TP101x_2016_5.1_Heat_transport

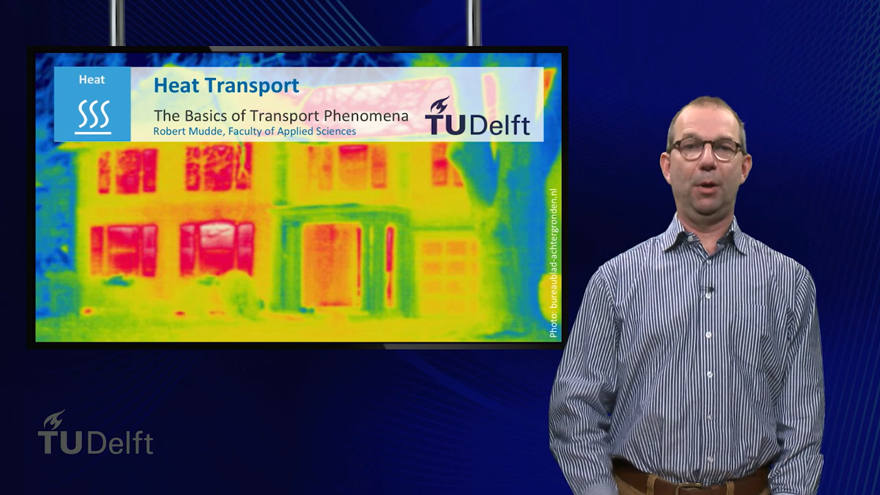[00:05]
How can it be that the oven can keep its warm inside so well? Isolation of heat can be seen everywhere, not only in your oven. Take for instance this picture of a house, taken with an infrared camera. You can see that the windows are much hotter than walls of the house.
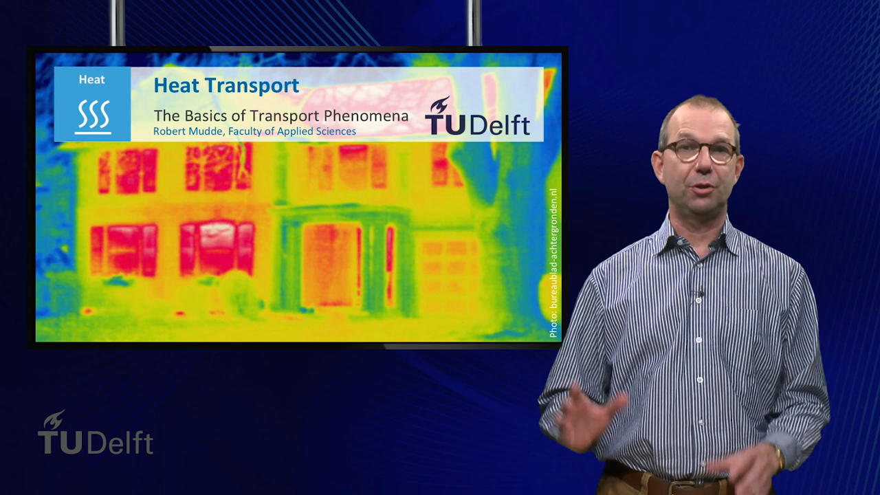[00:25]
Hi, in today's lecture we continue looking deeper into heat transport. In the previous lectures we focused on steady state conduction through simple geometries, such as the flat plate. But heat transport is not only via conduction. Heat can also be transported by convection, that is, by a flow of a liquid or a gas. We use this all the time, for instance in the kitchen when cooking our food in boiling water.